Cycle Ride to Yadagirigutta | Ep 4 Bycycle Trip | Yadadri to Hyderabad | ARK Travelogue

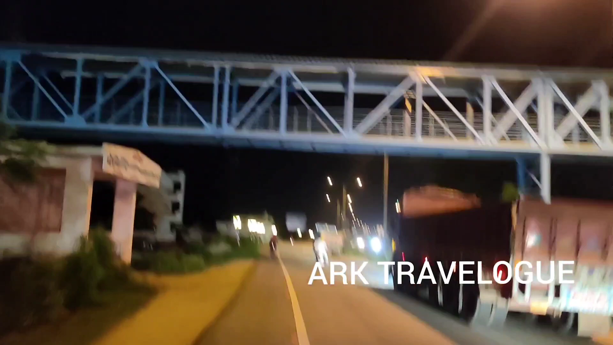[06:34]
సో మా బావోళ్ళ ఇంటికాడ రెస్ట్ తీసుకొని బసవపురంలో బయలుదేరినాము.
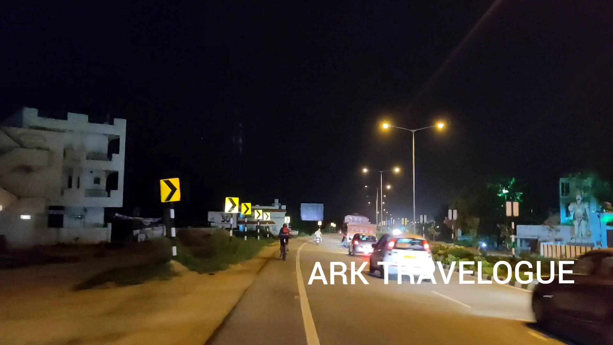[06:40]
సో నెక్స్ట్ మనకు చెక్ పోస్ట్ వస్తుంది, గూడూరు చెక్ పోస్ట్. అందుకే ఇంత లైటింగ్ ఉంది.